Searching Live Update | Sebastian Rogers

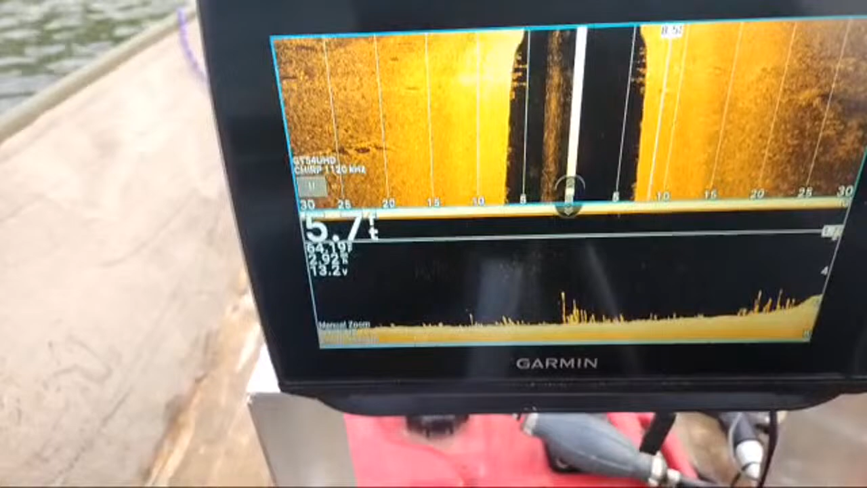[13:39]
On screen: depth 5.7 ft
And you've already went over that spot. So I don't want to miss anything.
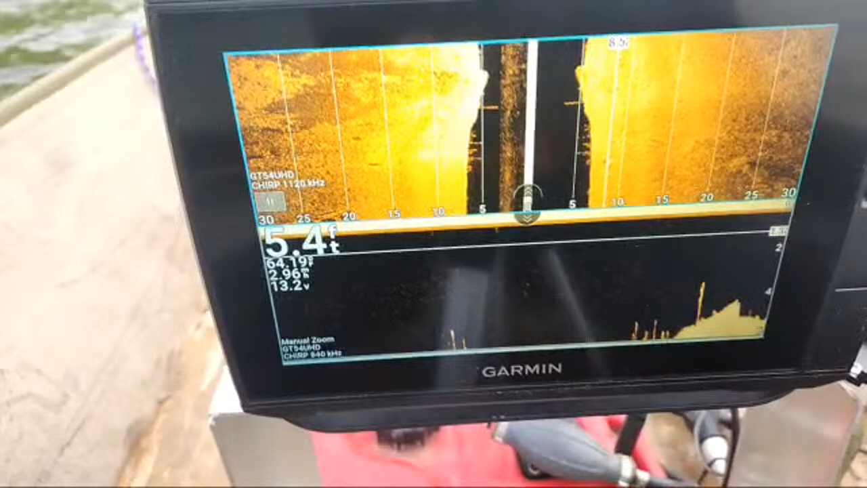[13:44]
On screen: depth 5.4 ft
And that's the boat ramp right there. And that's the end of the boat ramp. That's part of the boat ramp.
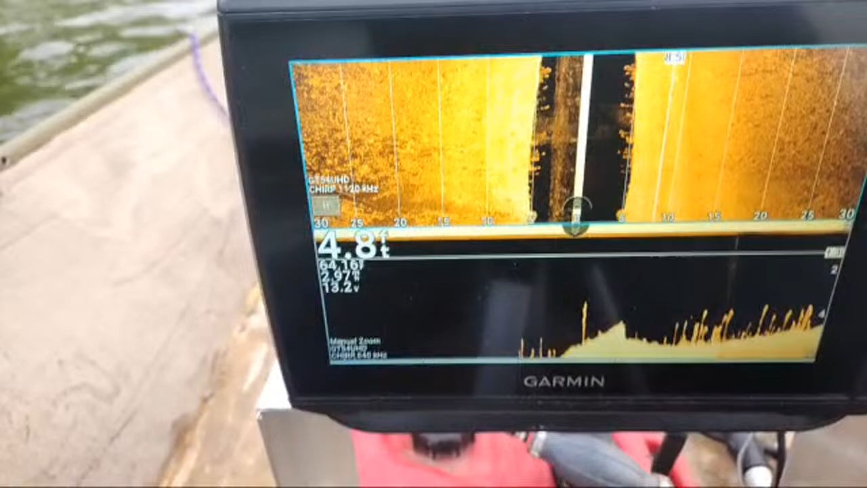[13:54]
On screen: depth 4.8 ft
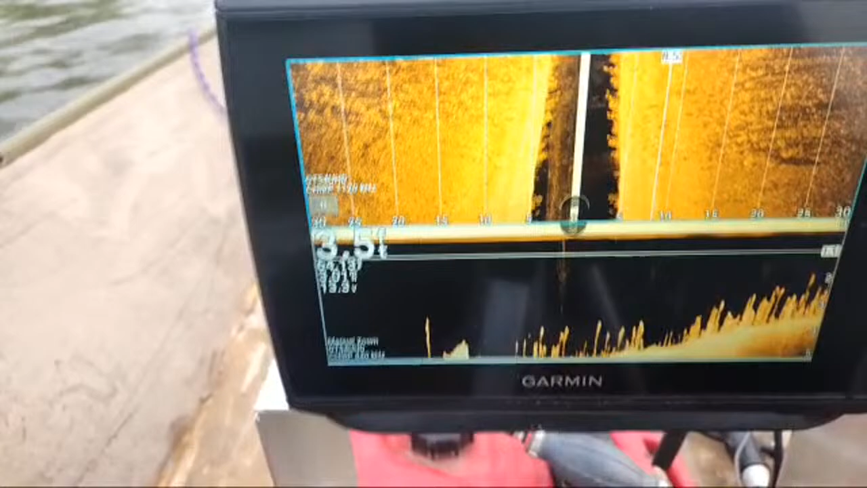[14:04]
Mile an hour. The water's 64 degrees here.
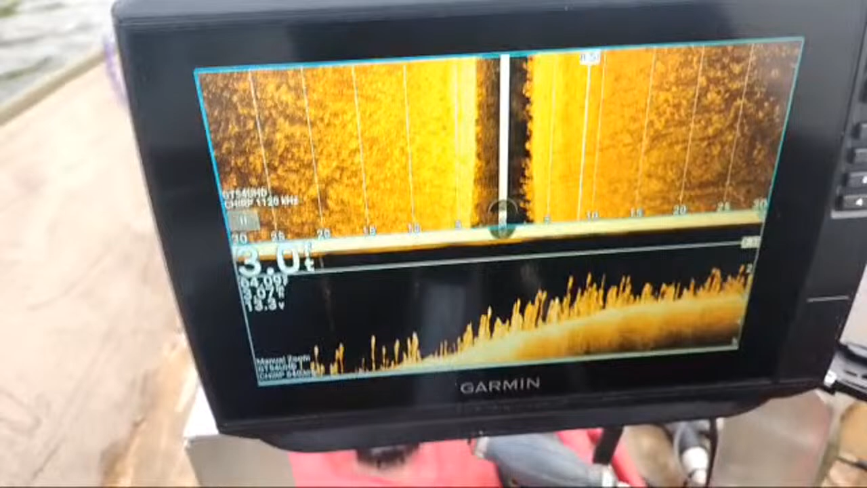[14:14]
It's so shallow. I should have brought a buoy to throw in just to see where the current's at. Like over here, it's not pushing like it was, or at least it doesn't feel like it.
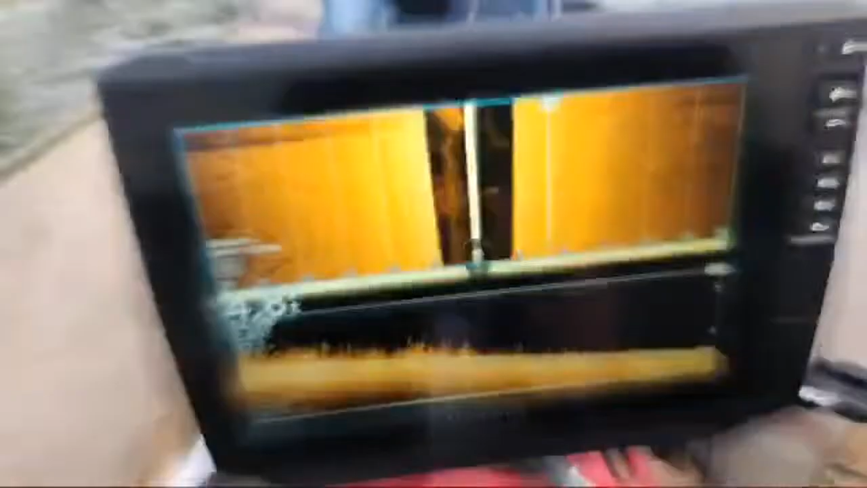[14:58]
That's what I get. You all right? Yeah, I bet. Yeah, I did that with Ronnie. Because it was a stop sign. That could have been a lot worse. So there's a structure.
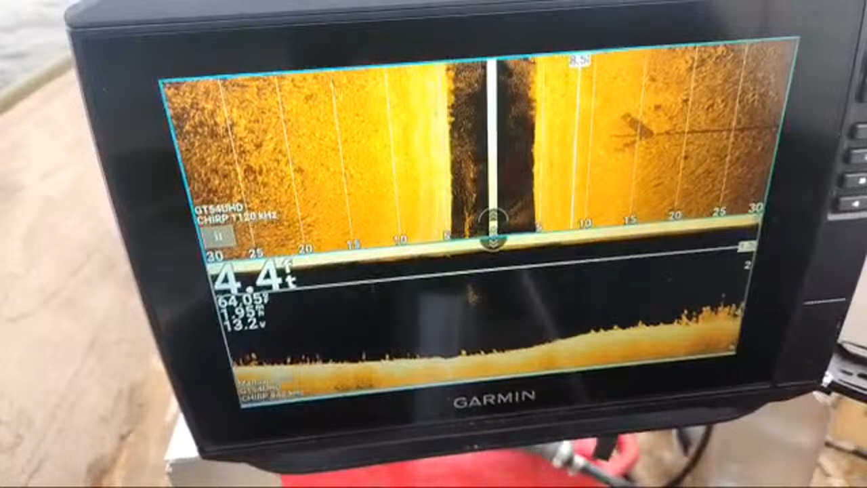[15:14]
On screen: depth 4.4 ft
Good thing we're going slow. Speed check. Yep. Whiplash.
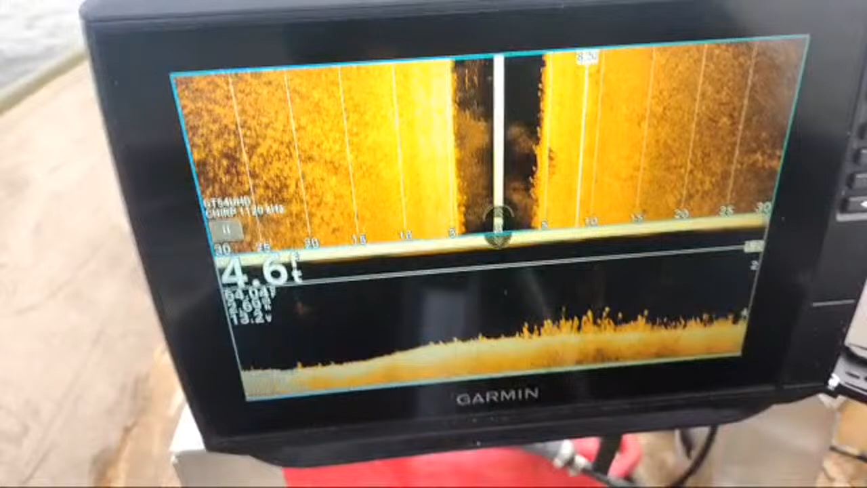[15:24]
On screen: depth 4.6 ft
So I get so dialed in on reading sonar, it's not good.
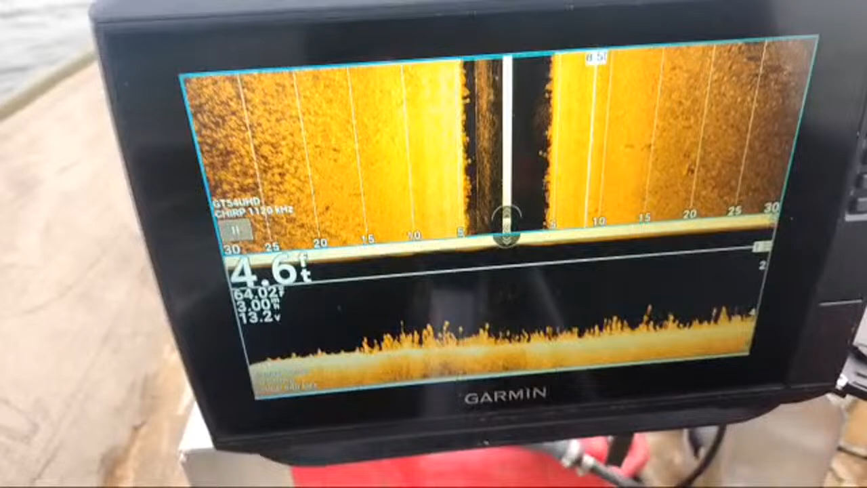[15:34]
On screen: depth 4.6 ft
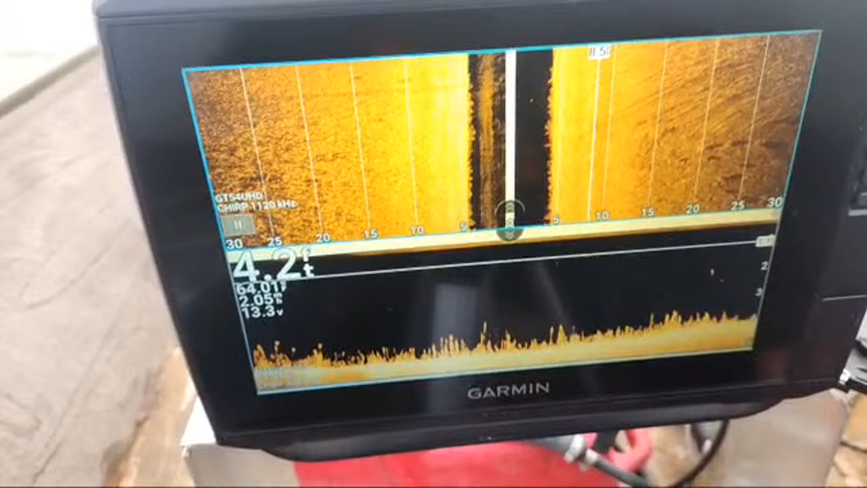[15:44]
On screen: depth 4.2 ft
Getting prop for a yeah, it's taking it that way.
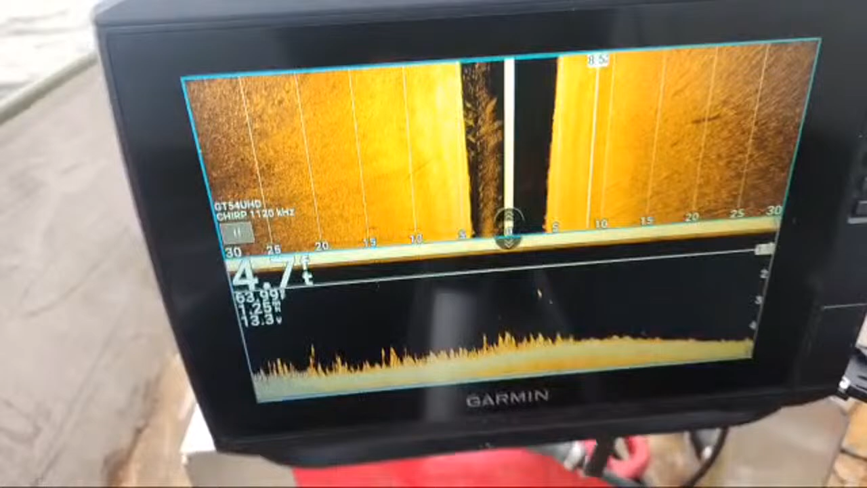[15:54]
On screen: depth 4.7 ft
And it's pushing, if you look at the top, I don't know if it's the wind or what,
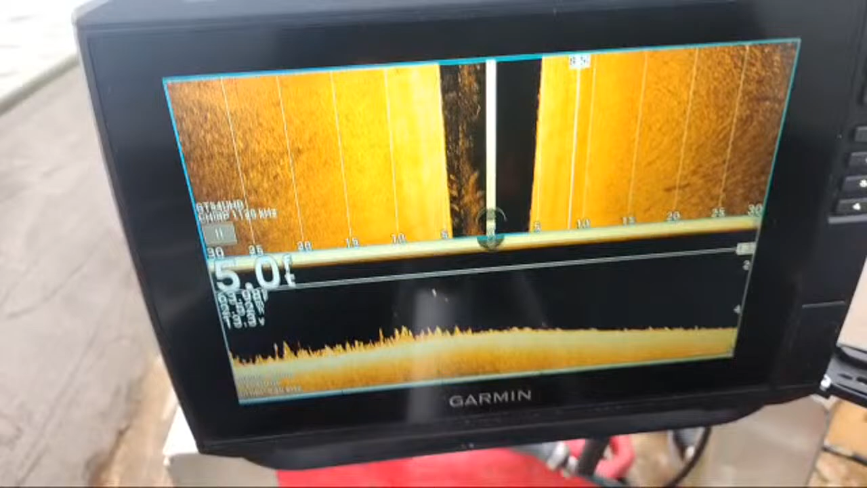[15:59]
On screen: depth 5.0 ft
but it's pushing it this way.
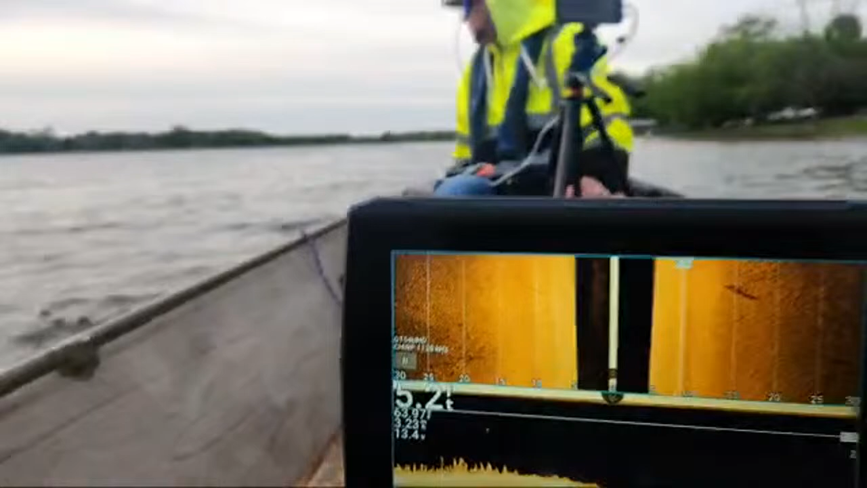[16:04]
So the current.
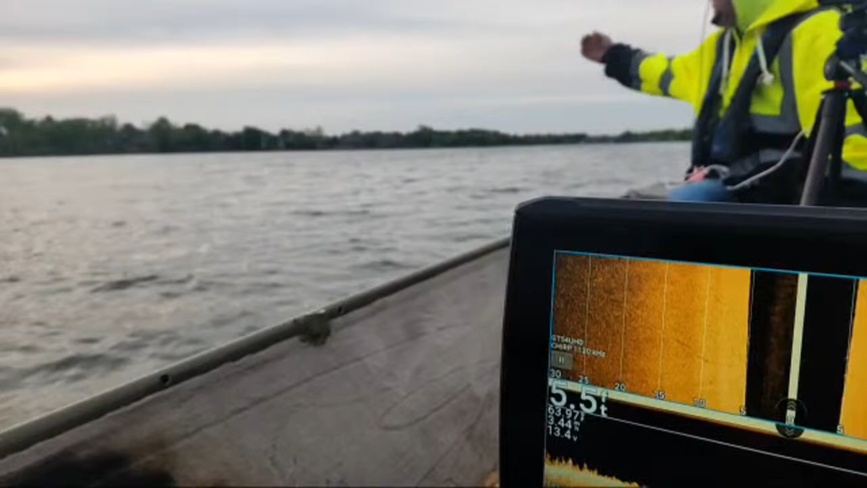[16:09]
On screen: depth 5.5 ft
Not for sure why all of a sudden I have prop wash, but I do.
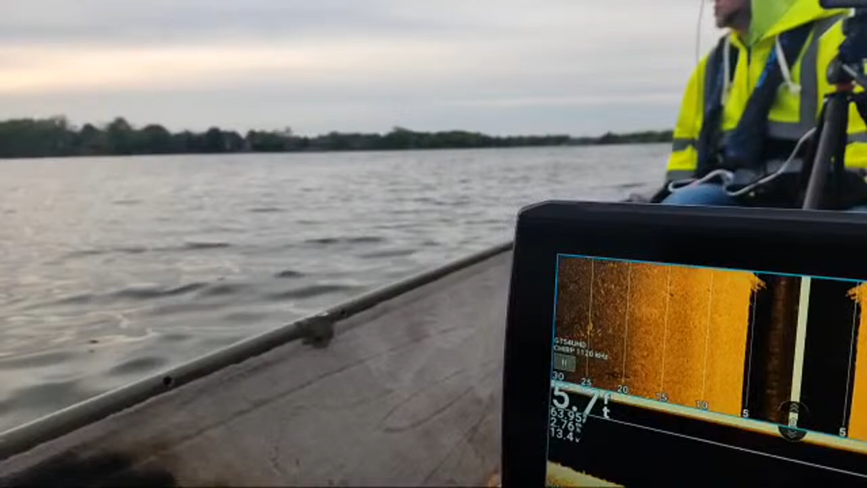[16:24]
On screen: depth 5.7 ft
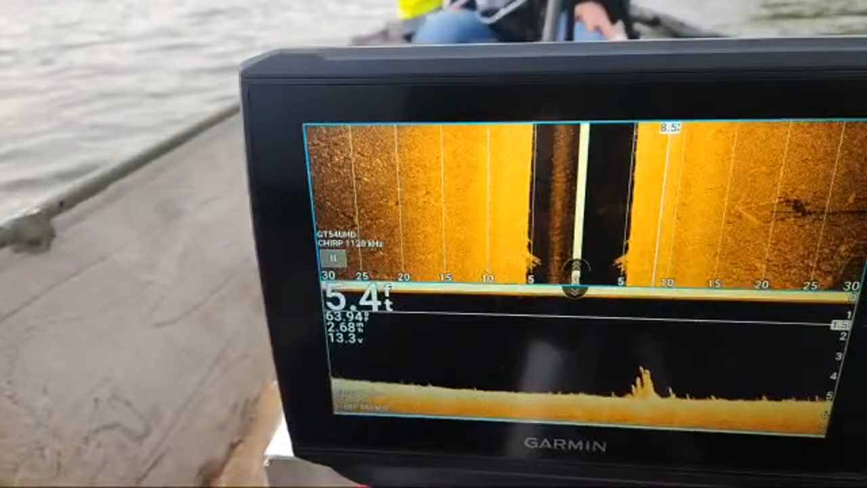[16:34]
On screen: depth 5.4 ft
That right there is that orange pole. I don't know if you guys can see it or not. There's an orange pole behind us that I hit,